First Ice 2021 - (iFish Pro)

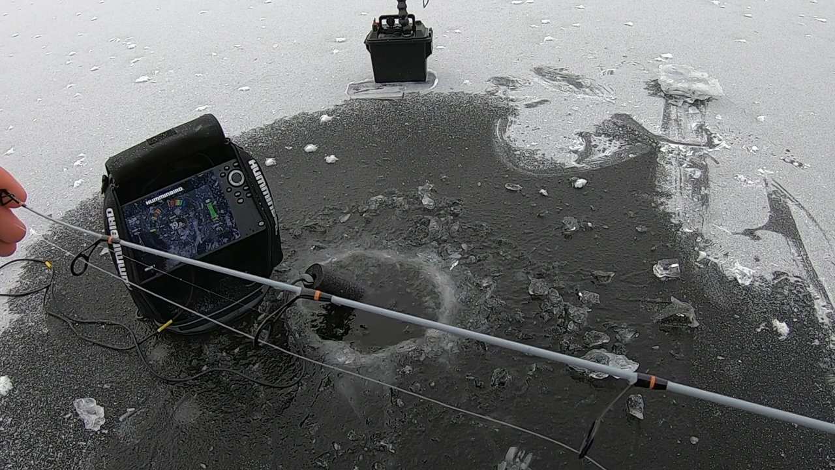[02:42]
There's a nice mark. There we go. First fish of the year.